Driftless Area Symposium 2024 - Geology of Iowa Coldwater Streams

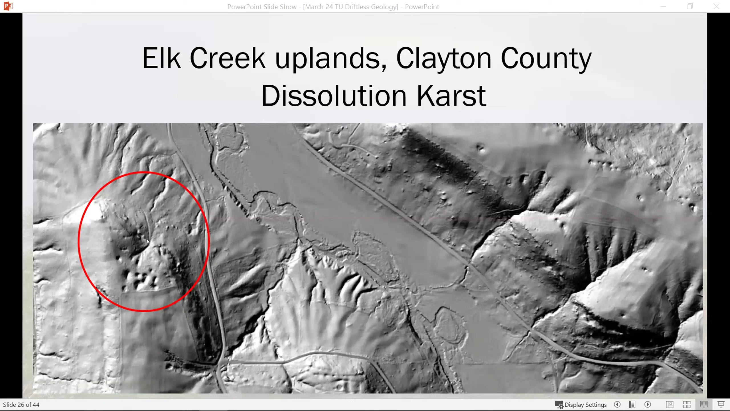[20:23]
You can see it's just a series of, uh, sort of conical depressions there. And as you might imagine, right down below them on the edge of that valley wall, there's, there are a series of springs that, um, that empty into Elk Creek. Here's another good example on the yellow river uplands in Alamakee County. And you can actually sort of get a, uh, a vision pretty easily in your head there of what this karsts or cave system looks like underground by,
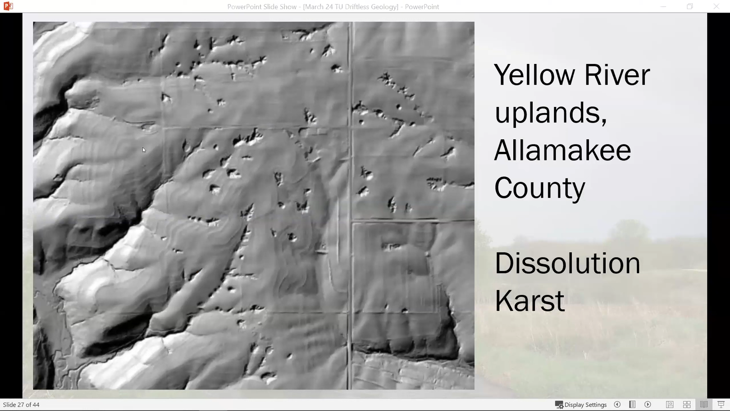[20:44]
by looking at the surface expressions of the collapsed cave roofs. And then here's a great example of mechanical karst, uh, along Honey Creek and Clayton County.
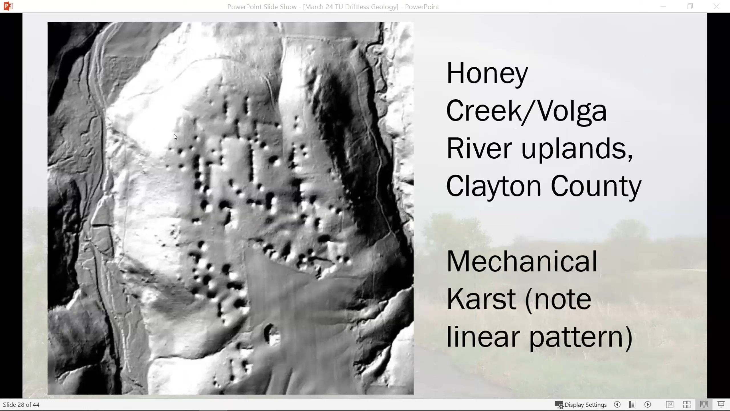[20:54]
Um, you can see that these features are linear, uh, and, uh, hope to convince you there.
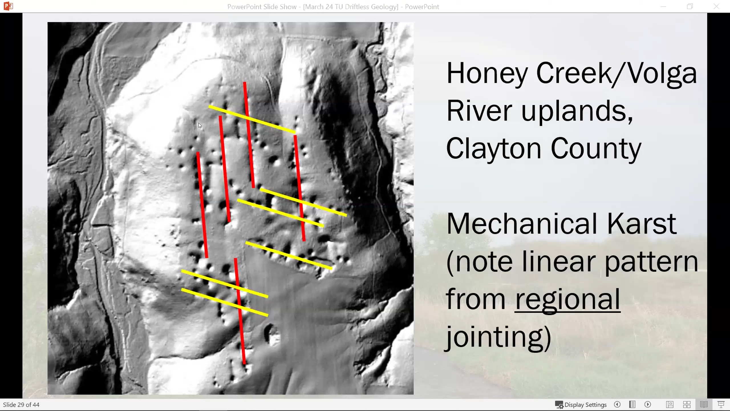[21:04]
That's a regional joining pattern that we see all over the area, uh, from, from unloading, uh, of bedrock. And then here's another one of these, uh, mechanical karst features, which tend to be parallel to the valley walls, uh, on Cox Creek and, in Clayton County. And these are all features keep in mind where,
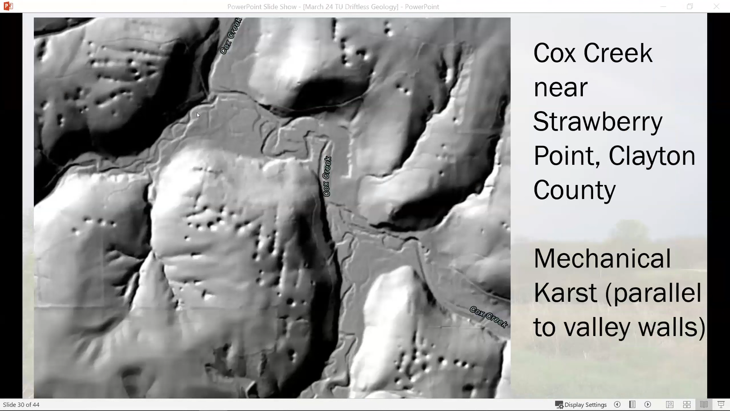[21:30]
where rain and snow are entering these cave systems.
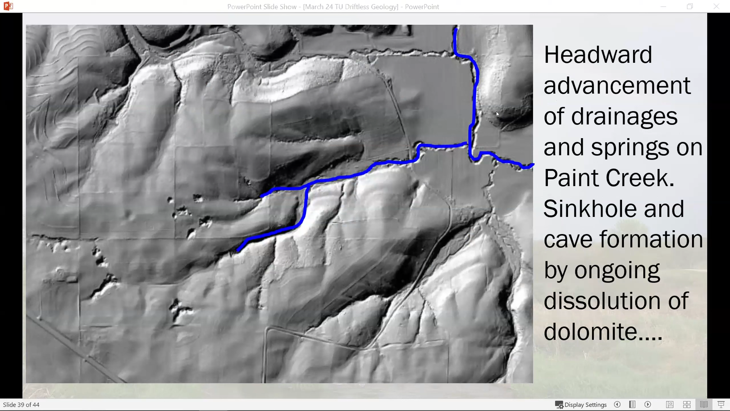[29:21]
cave gets larger and larger and larger until at some point it can no longer support the weight of its own roof and it collapses. And so there's this continual situation of enlargement of caves and then collapse and then continued dissolution of all of that collapsed rock as, as water flows through it readily. So you can imagine, you can see here on, on Big Paint Creek, how this, uh, these streams will continually move up gradient into these cave systems. And then eventually new cave systems will form, um, at slightly higher elevation from, from where those current sinkholes are that will become the new creek valley, uh, in the future.
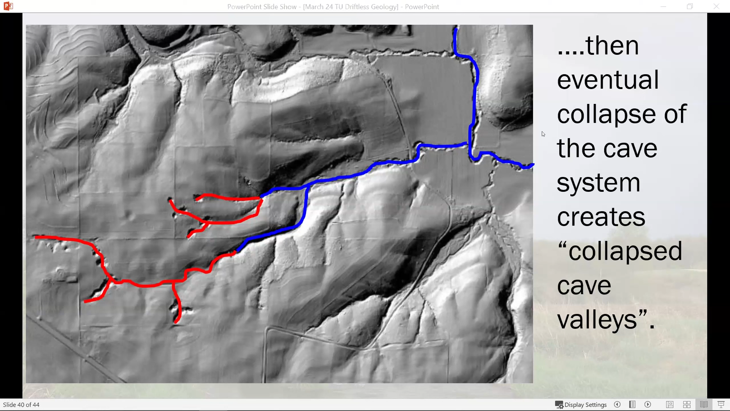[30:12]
So rather than the, the, the stream actually cutting the valley through physical erosion, um, the stream is simply occupying what used to be a very large cave system and has now been, uh, unroofed by collapse and, and dissolution of that rock. So here's a great example.